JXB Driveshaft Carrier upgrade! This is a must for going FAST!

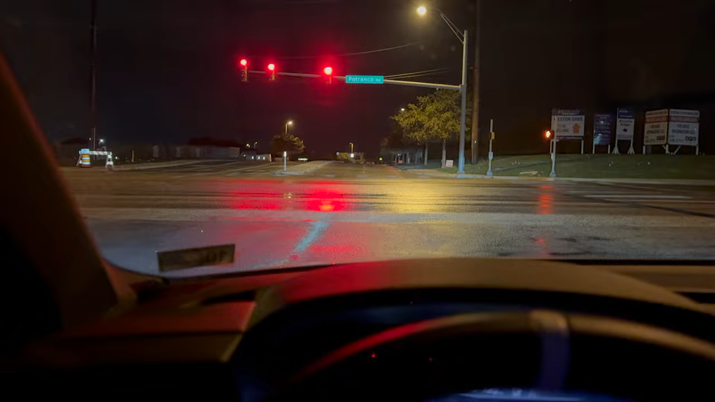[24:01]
This might be a bust, guys. As you can see, that is wet. It is wet out. It didn't rain. It must have hit the dew point or something.